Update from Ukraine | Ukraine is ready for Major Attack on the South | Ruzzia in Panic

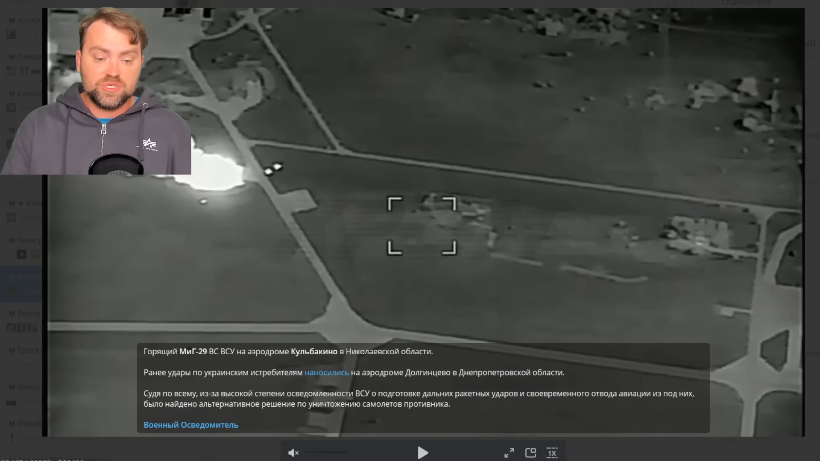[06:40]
resources and definitely this is some sort of the airfield with fire
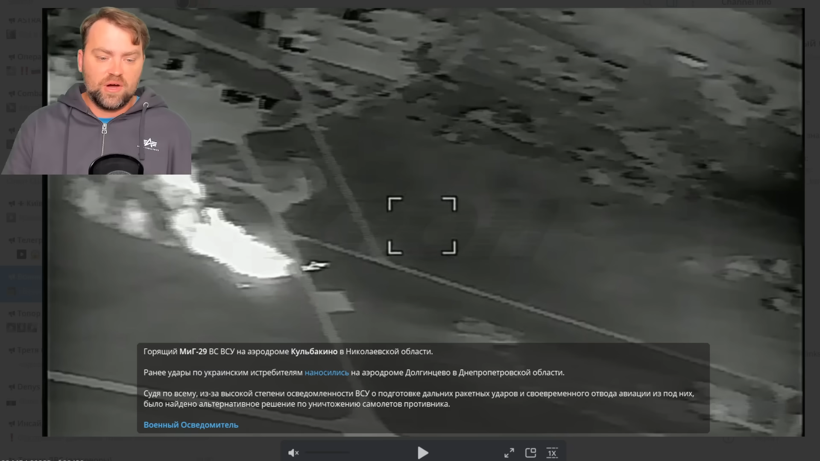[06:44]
on it it's hard to say where exactly it happened russia says that it's the kulebekina airfield in
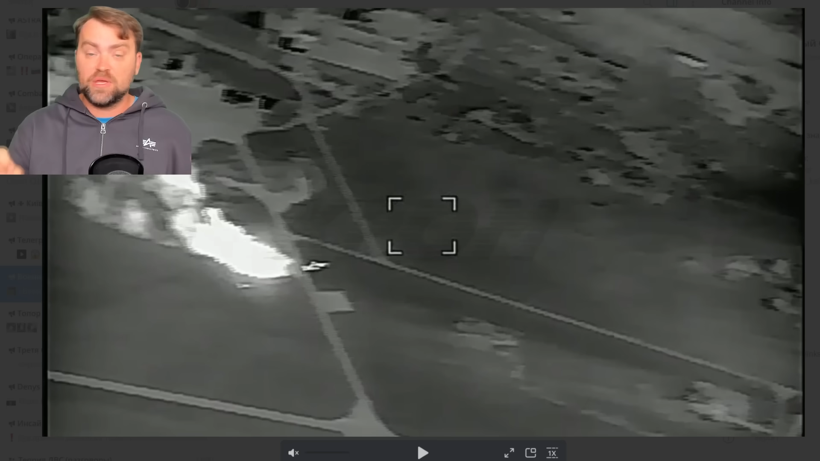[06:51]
michelev oblast which is not far away really from the front lines and more about the losses in ukrainian army it's